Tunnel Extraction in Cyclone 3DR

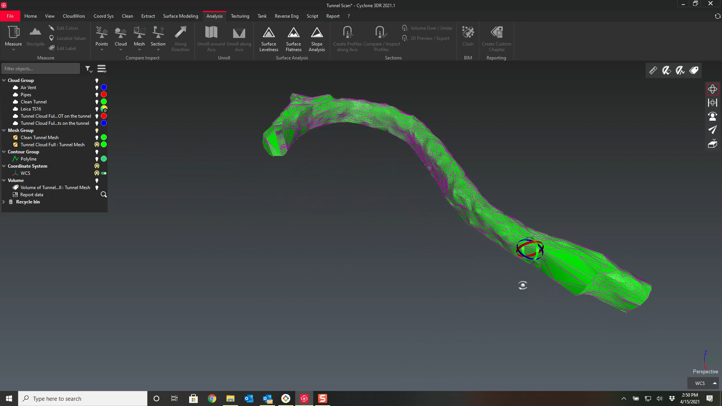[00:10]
Hi everyone this is Peyton Hatch with Kuka Rankin. Today I've got a pretty fun video. I'm going to show you how to take a point cloud of a tunnel and essentially get a finished product like this out of it. This is a full tunnel extracted.
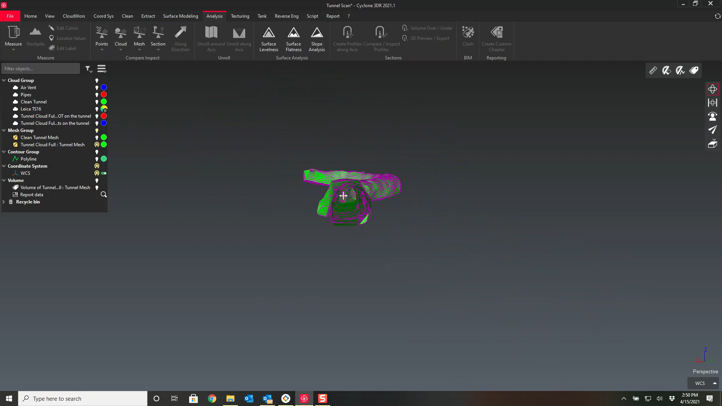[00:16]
See it's been cleaned out in the middle and we've even gone and gotten a very easy volume calculation of this tunnel.
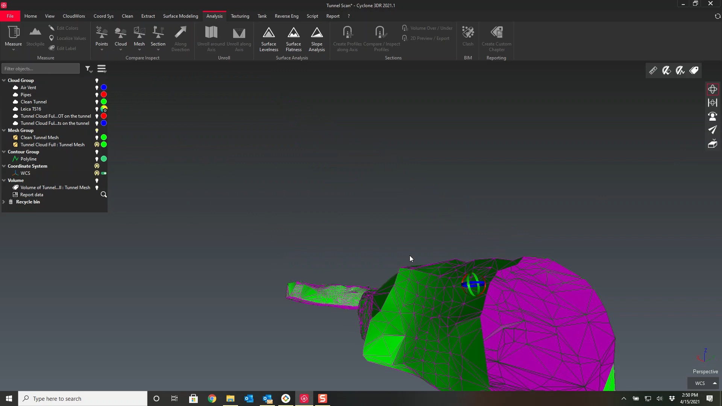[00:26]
So we'll just fly through here for you real quick just to show you what we're going to try and get later on.
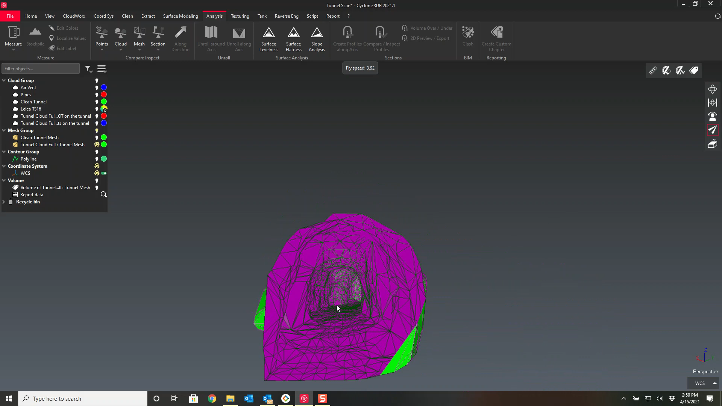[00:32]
Let's jump into our and we'll start flying around.
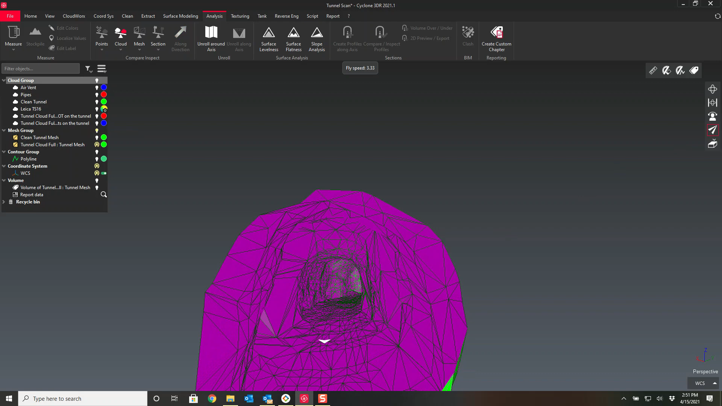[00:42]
So you can see we've got some really good triangles on this tunnel. There's no holes. We have no really any spikes like there's no messy data.
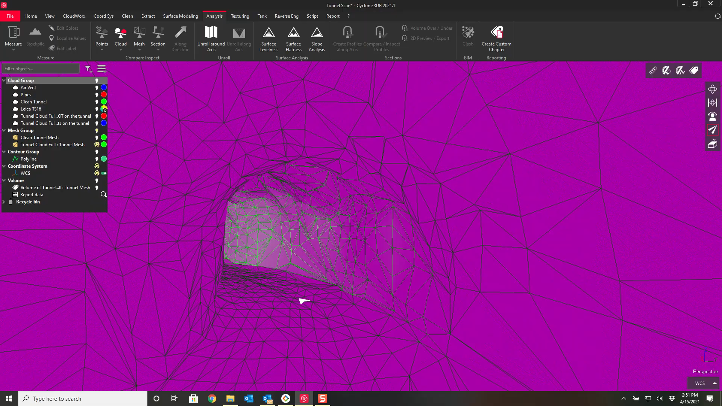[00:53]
There's no people in it because this tunnel was really dirty and the software went through and automatically cleaned all of that out.
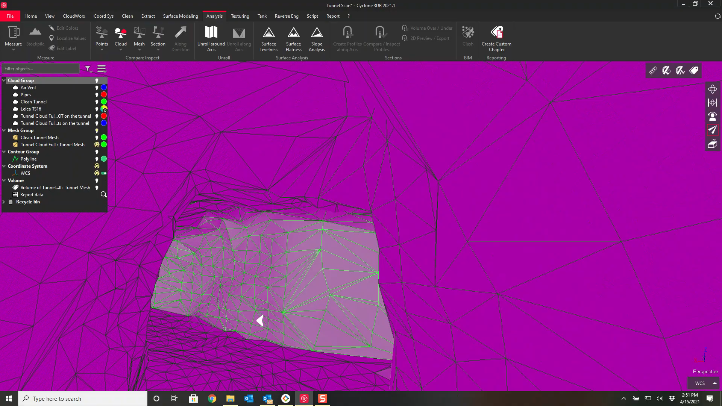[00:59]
And I'll show you the raw point cloud here right now.
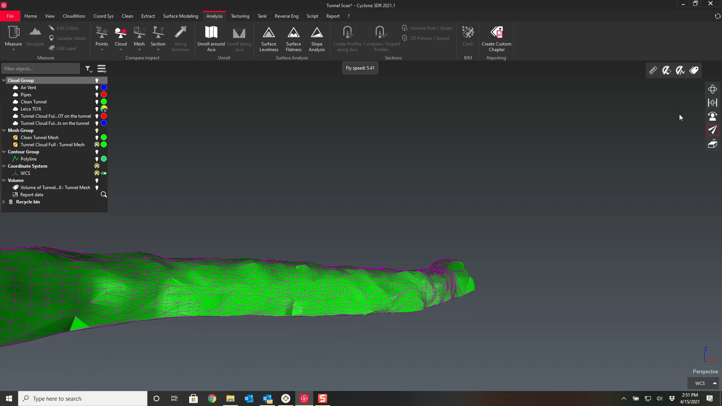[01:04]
So this is the finished product. The software goes through, 3DR goes through, and it creates a point cloud for point clouds not on the ground and point clouds that are technically on the tunnel.
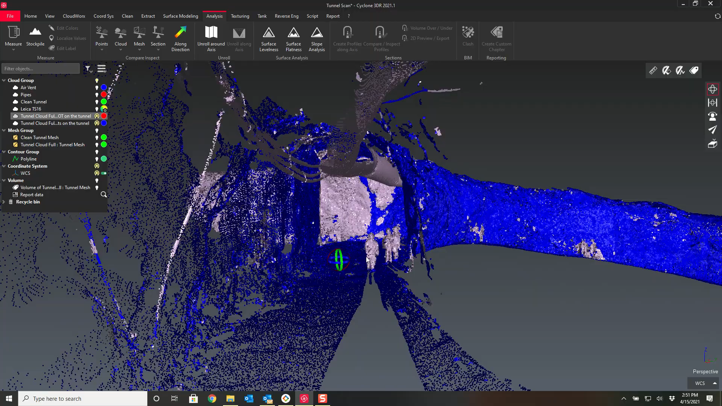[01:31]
So you can see there was a lot of mess in the way that we didn't get any of them and the entire all this ventilation
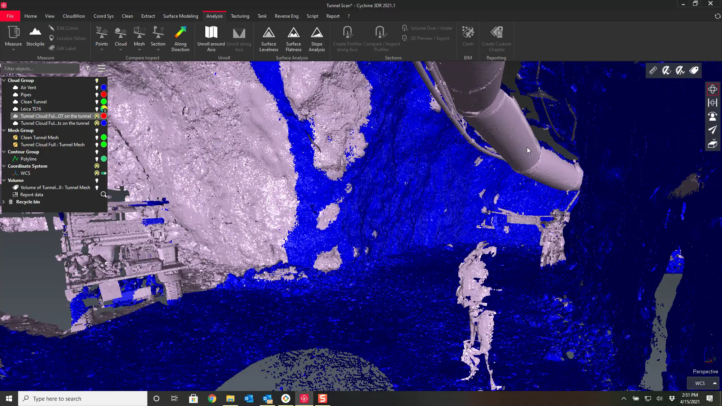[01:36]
was removed from the tunnel when it runs through the extraction
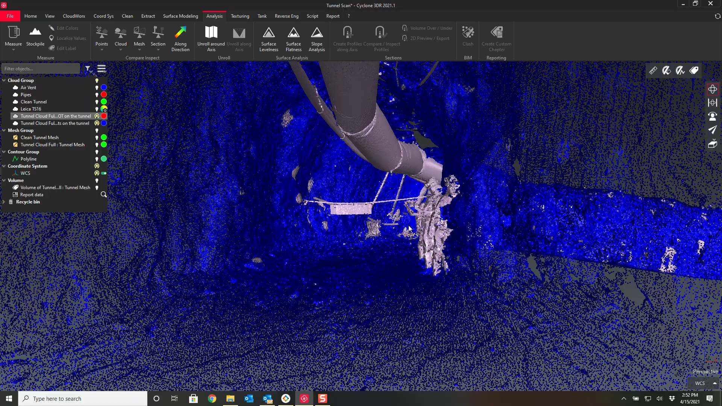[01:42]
and we'll go through all of that here in just a moment.
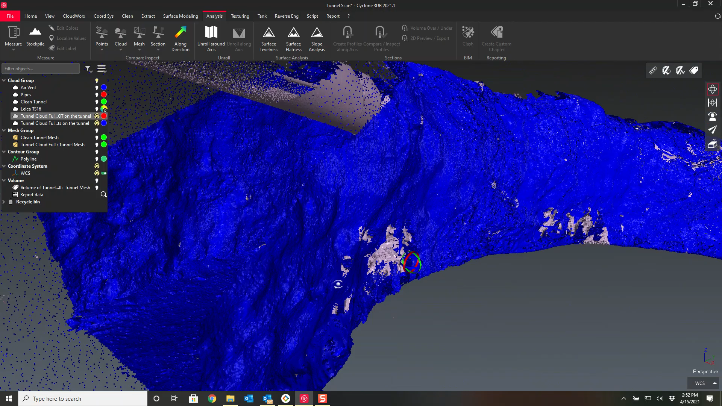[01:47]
What we're gonna do is I'm actually gonna go backwards so you can kind of see a full process then you can also see how you can
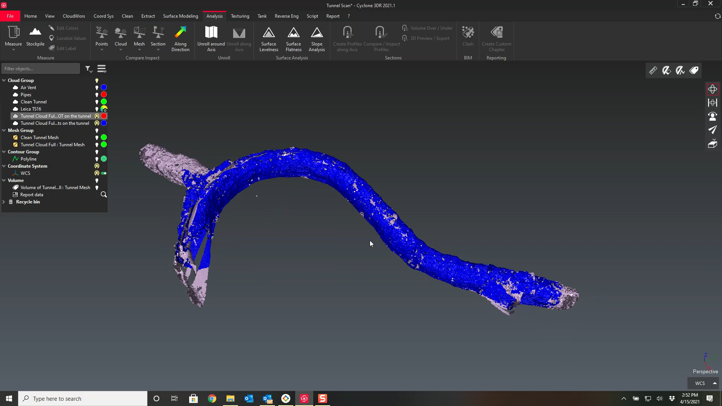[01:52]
undo things that maybe you you didn't want to do. So this tool will generate it'll essentially categorize your points.
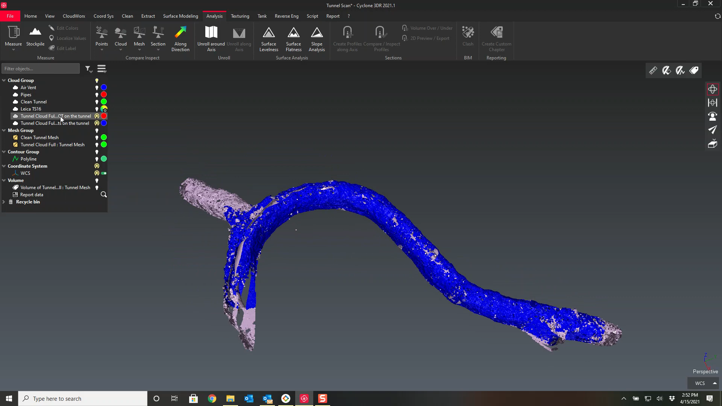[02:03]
Now I want to uncategorize these. I want to put them back together so I'm gonna highlight both and tell it to group.
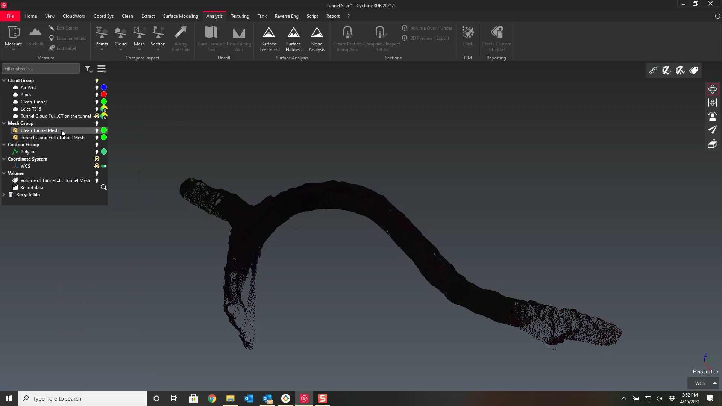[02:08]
Now they are there they are grouped back together and I'll rename this to tunnel cloud. Come on rename let's call this full tunnel cloud and we'll remove this part out.
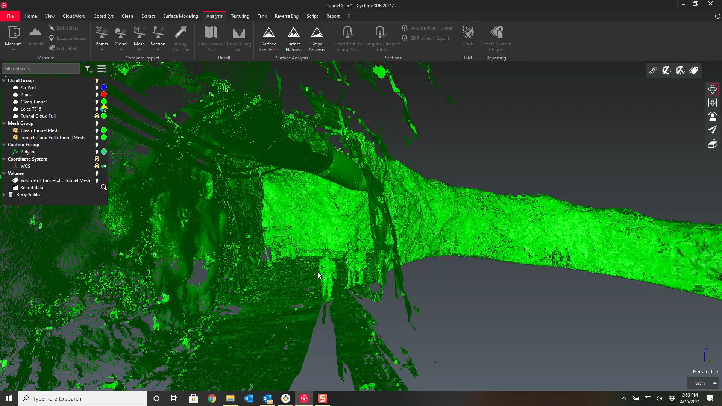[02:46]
easily see this and I like the smooth setting of the point cloud.
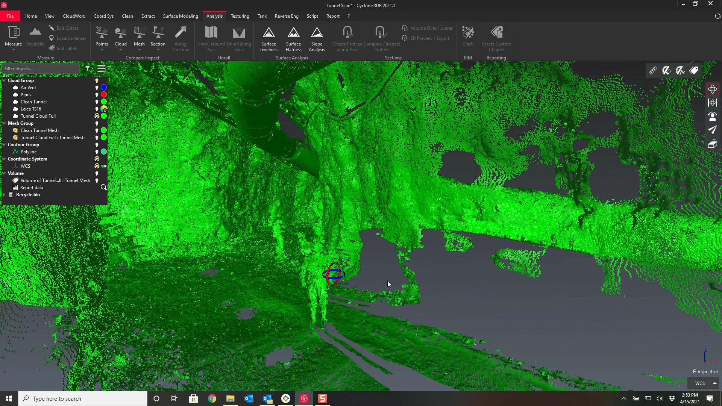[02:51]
You have full options here so I can change it to flat and I don't like
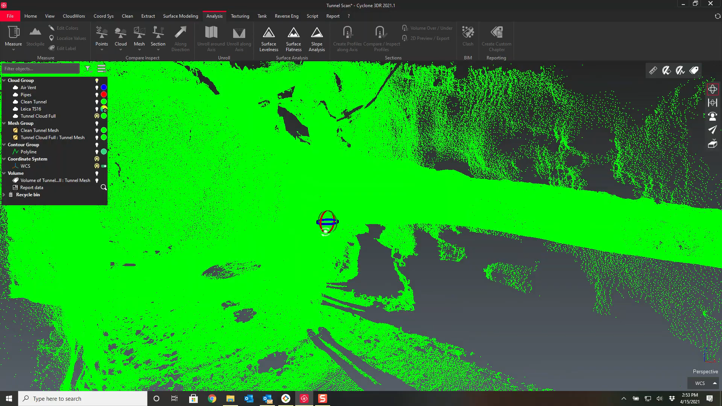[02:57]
flat I have a harder time distinguishing you know I
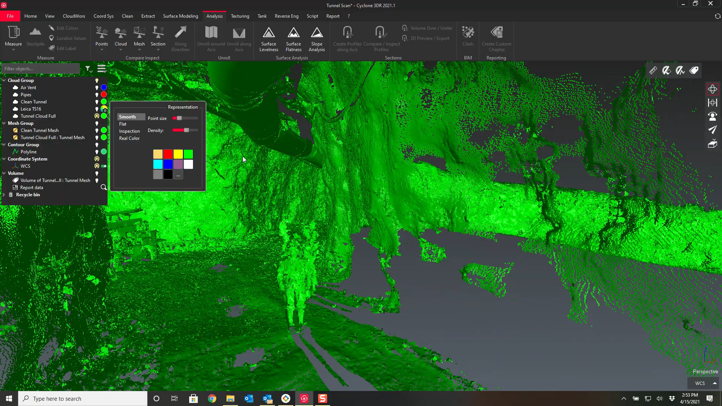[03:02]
just have a hard time distinguishing the point cloud in that. So here we go.
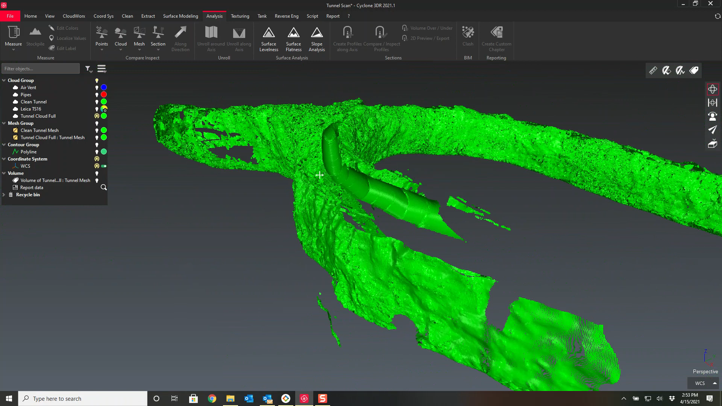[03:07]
So how do we go from this to a nice clean mesh
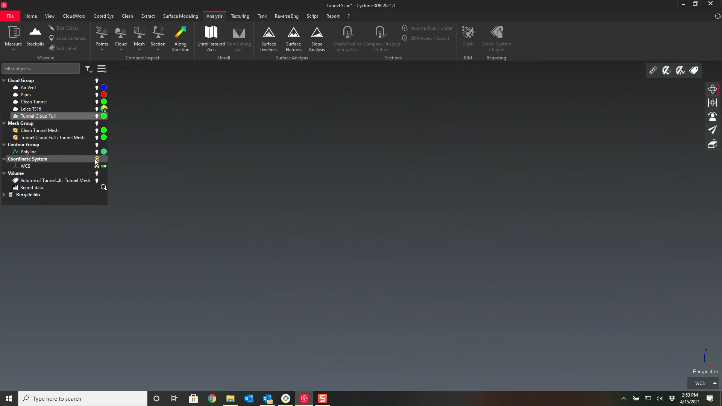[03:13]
to this well here we go.
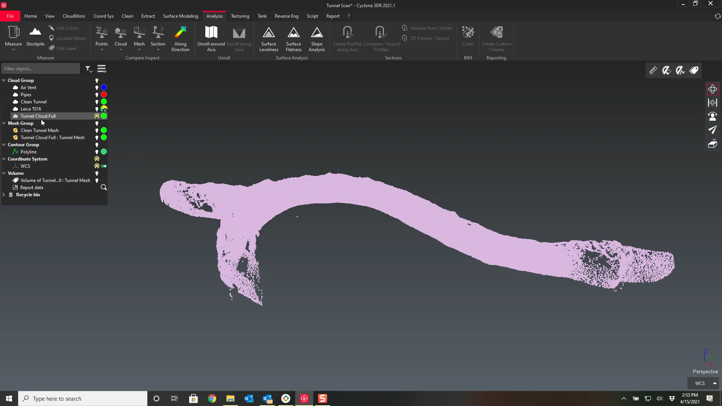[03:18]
First thing you have to do is you do have to create a centerline. I have already done that.
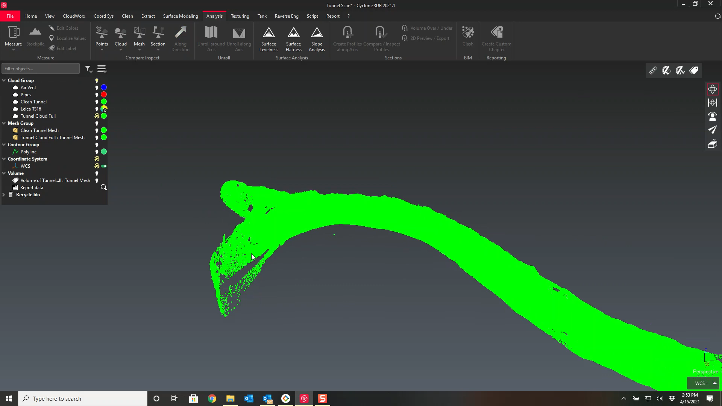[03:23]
I'm gonna turn it on here for you.
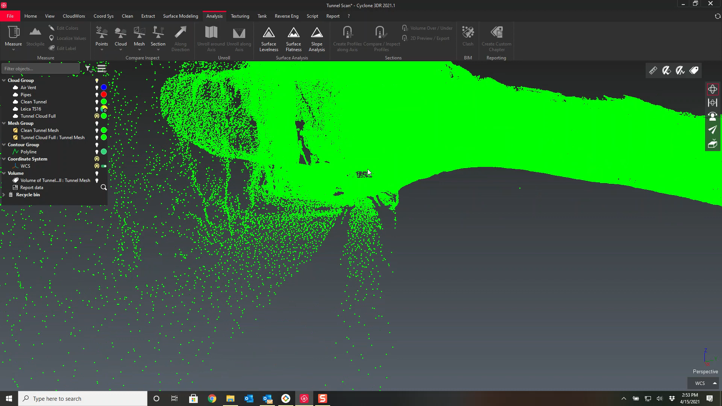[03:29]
Let my screen catch up and process all these points. There is a whole lot of them. I went through and I created a polyline all the way through here just using the extraction polyline tool.
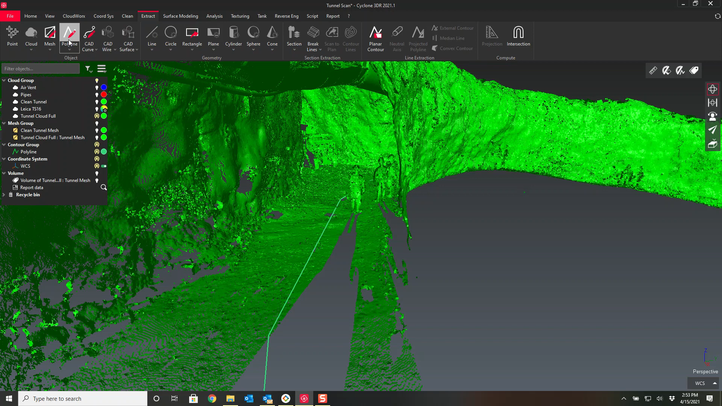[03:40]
I went through and I just did clip clip clip all along this roughly in the center of the floor of
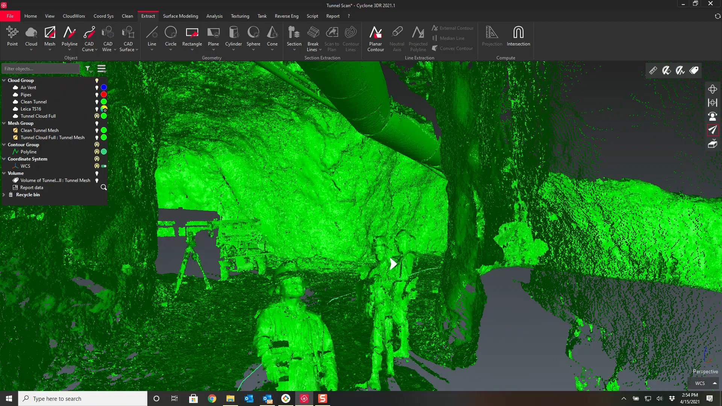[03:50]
the oh my heavens my computer is really struggling.
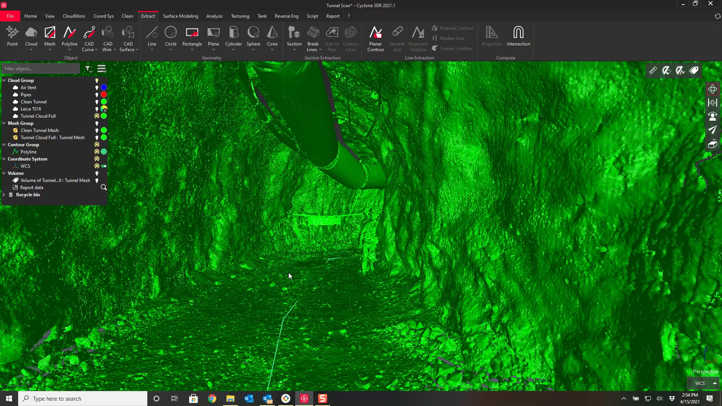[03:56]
There we go. Just in the center of the tunnel.
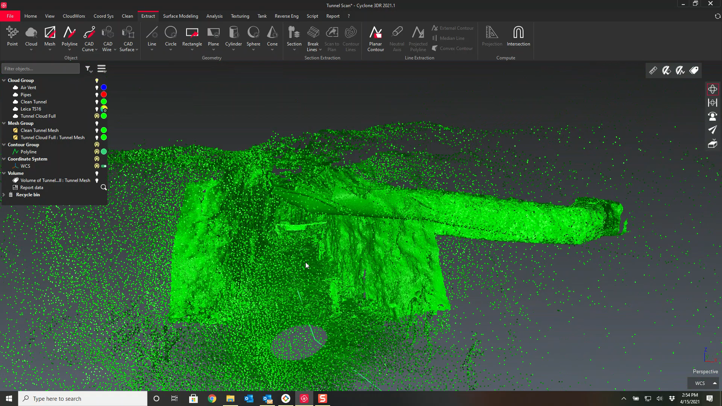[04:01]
Now I do need to move that line up so it actually sits more in the middle but by drafting it on the bottom it gives me pretty darn close. So I will then grab this polyline highlights it.
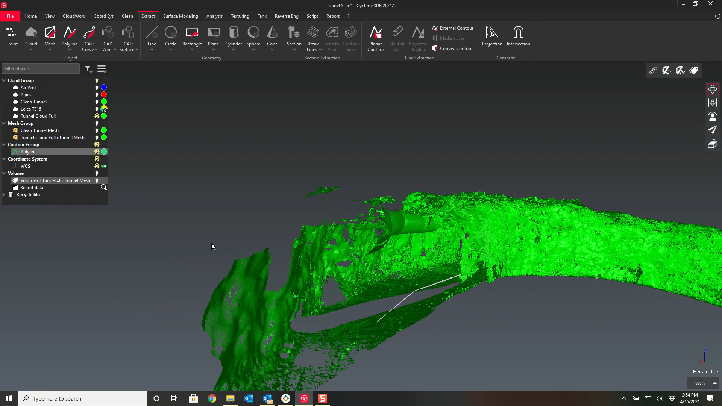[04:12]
I'll go here to my coordinate systems and I will give it a translation. Say yes we want to go in the z direction so z is up and
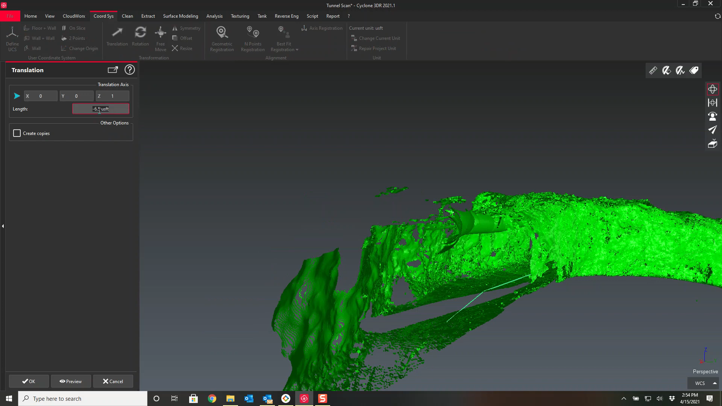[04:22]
we'll go six point five feet up in the air. We'll hit preview. You'll notice now that centerline pops up into the air roughly
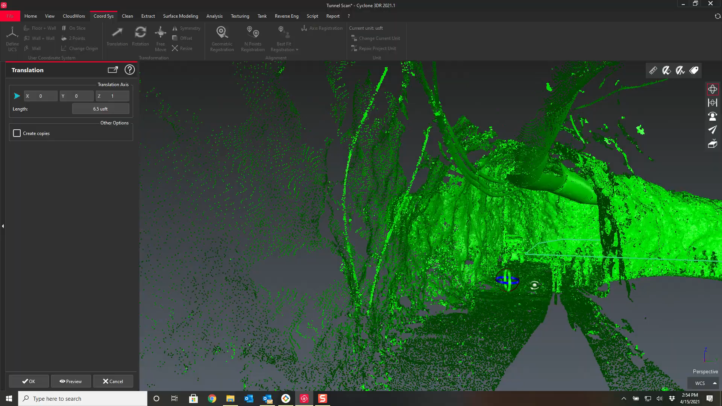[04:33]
to the middle of the of the tunnel. It's okay if it's not perfect.